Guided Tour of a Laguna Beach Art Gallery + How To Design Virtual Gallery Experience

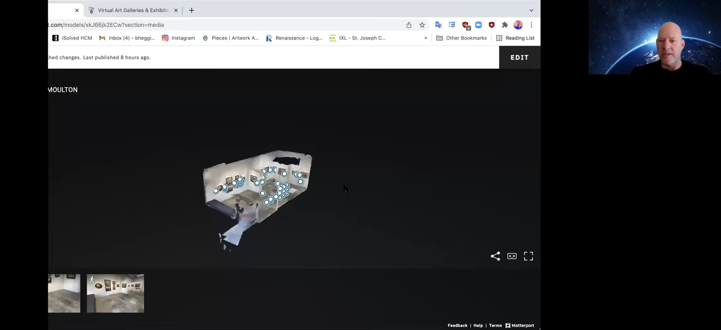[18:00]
this is you coming in you can move i create these
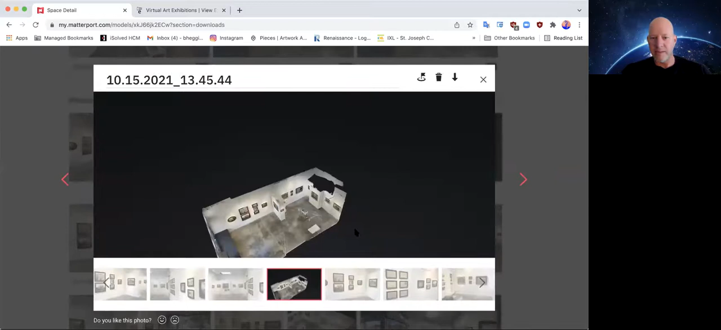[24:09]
before these dollhouse features and i can actually take that dollhouse within
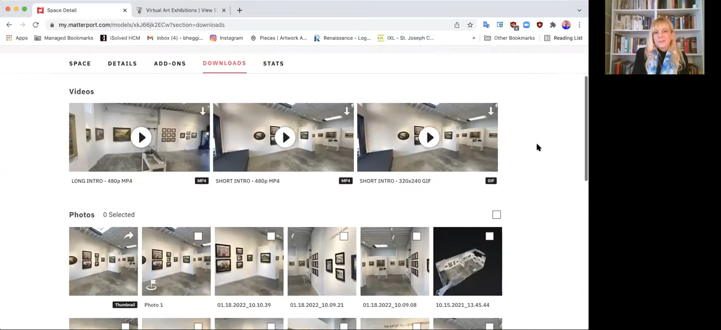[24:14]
the edit of the space right down here and you can add floor plans and do all kinds of things but i love the dollhouse so it
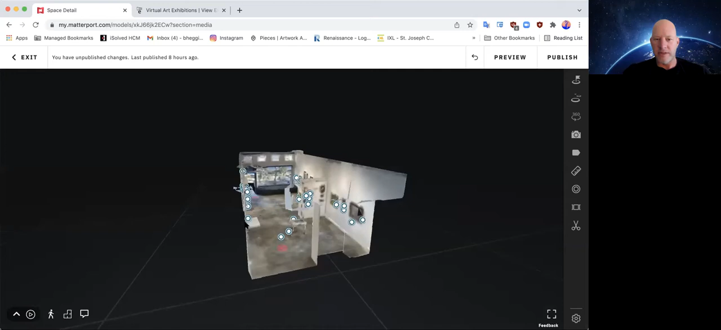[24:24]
takes me and i can spin it around and really look at it and plan my next exhibitions too which is really kind
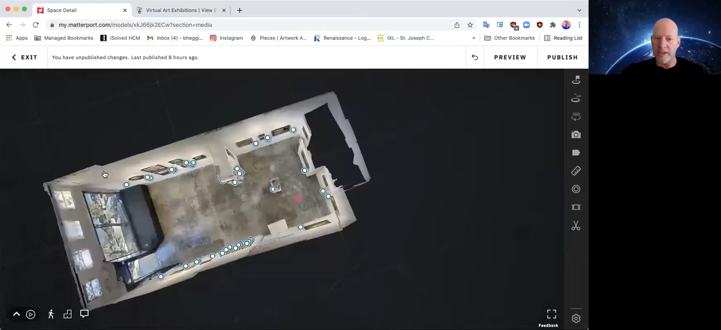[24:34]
of cool and then you can take a shot of this and send it to somebody so and our
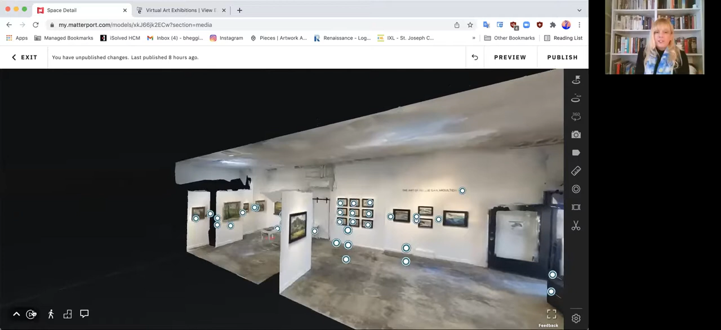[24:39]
team when we had a reception since they were still happening in person the video captured
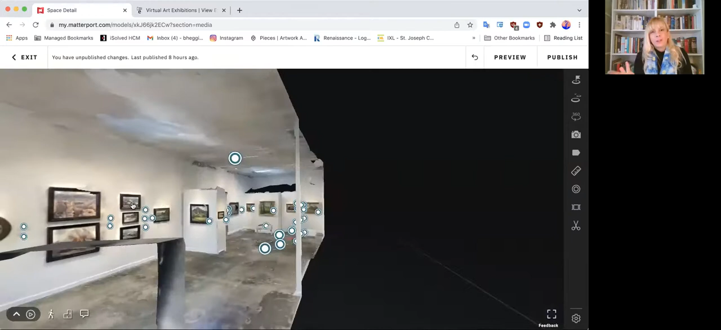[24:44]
people in the space and added warmth and so like we embedded those youtube links into some of the labels there so those round circles you can program to be